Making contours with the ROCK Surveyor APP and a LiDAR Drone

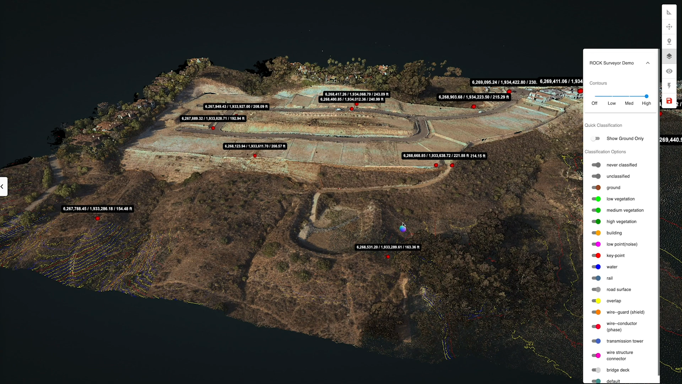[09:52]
They are looking good. We can say show the ground only. Let's see how those contours are processing right now.
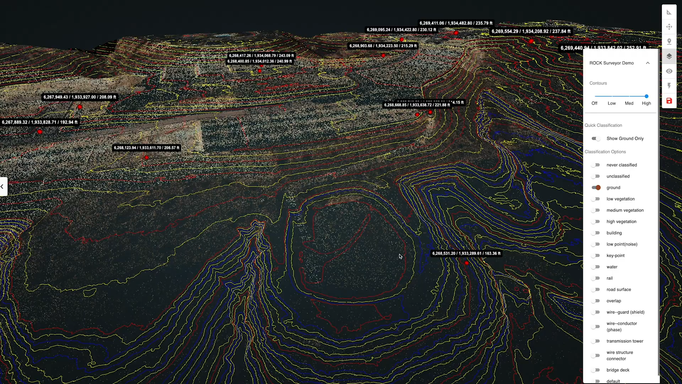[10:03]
Awesome. This looks great.
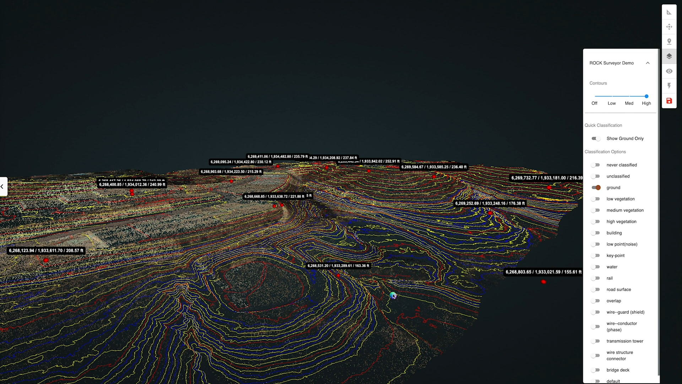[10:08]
Again, we can come over here to the eye icon and change the material of the dataset.
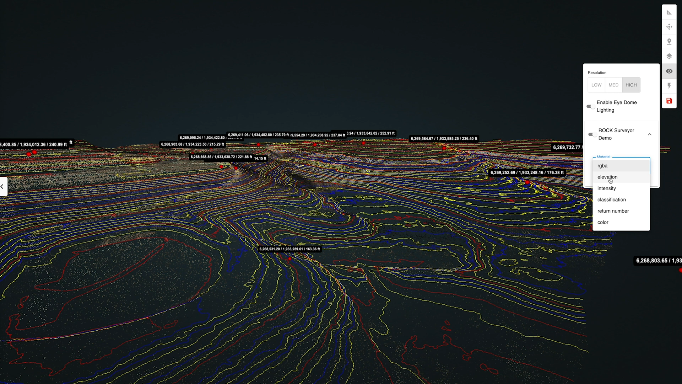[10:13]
So let's go to elevation, it just makes it easier to see all the different details. RGB gets a little cluttered sometimes. So we can turn on the trees, and we can see here we have a bunch of trees,
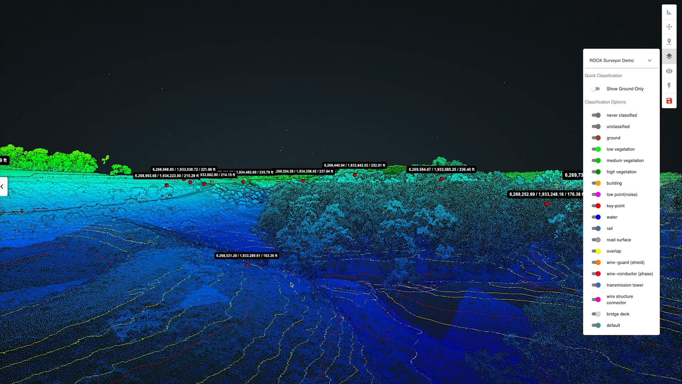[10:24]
a bunch of shrubs and brush, and then just the ground. So now we can clearly see all the trees removed. We can see this, this is a ravine here, greatly classified, really nicely done.
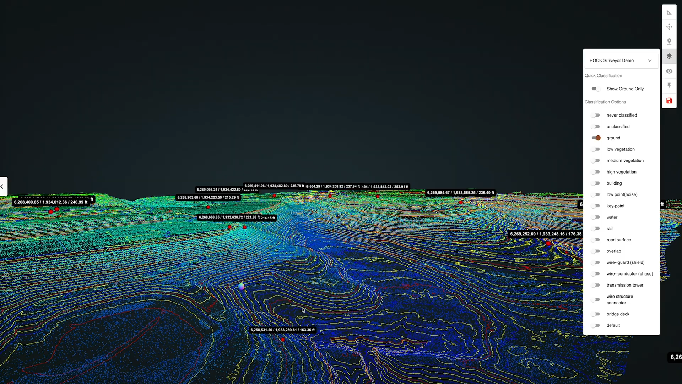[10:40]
And we can see the contours surrounding all the different features and objects. It looks really good. And if you come over here to deliverables, you can see all the project data that we uploaded.